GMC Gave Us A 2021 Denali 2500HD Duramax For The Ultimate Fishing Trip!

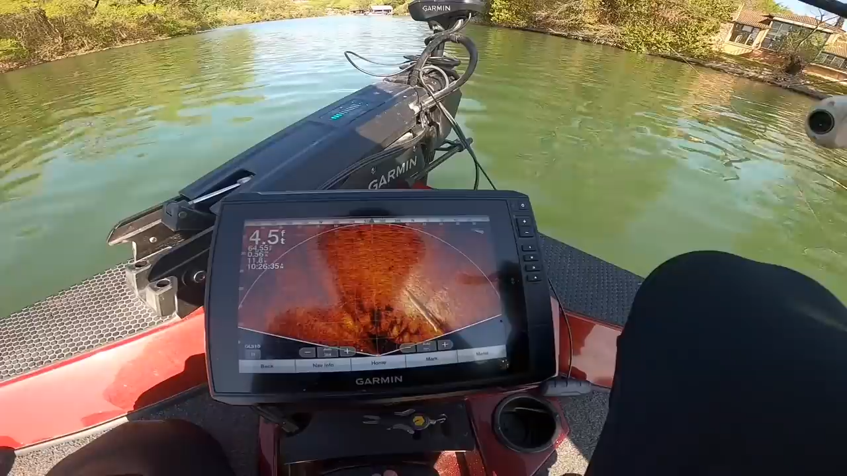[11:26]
Perspective mode is off the chain, y'all. There's also a Ned rig.